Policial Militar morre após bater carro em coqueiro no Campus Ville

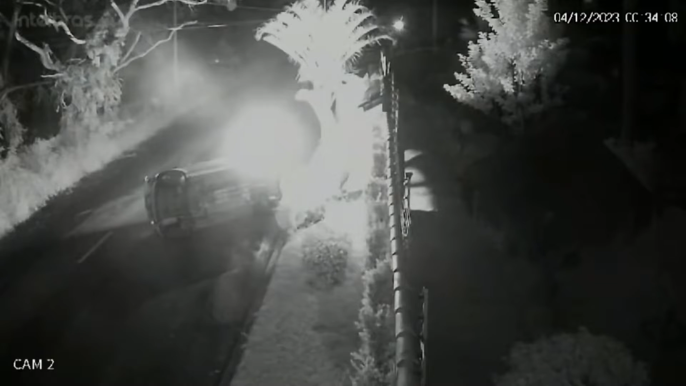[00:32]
o momento em que a policial colide o veículo contra o coqueiro. A polícia militar foi acionada e o local foi isolado para o trabalho da perícia. O corpo da vítima foi encaminhado ao IML, Instituto Médico Legal. O velório e sepultamento dela aconteceu na tarde desta segunda-feira na cidade de Nova Europa. A PM era muito querida pelos colegas de farda.